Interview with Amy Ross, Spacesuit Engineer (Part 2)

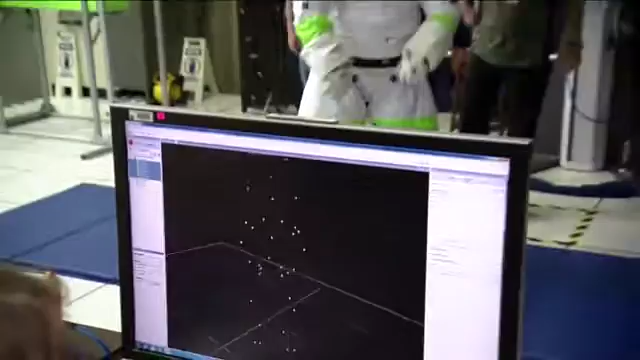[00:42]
and analyze the motion of the suit so we can understand, say, elbow range of motion or knee range of motion or how, if you're kneeling, what joints you use and how much.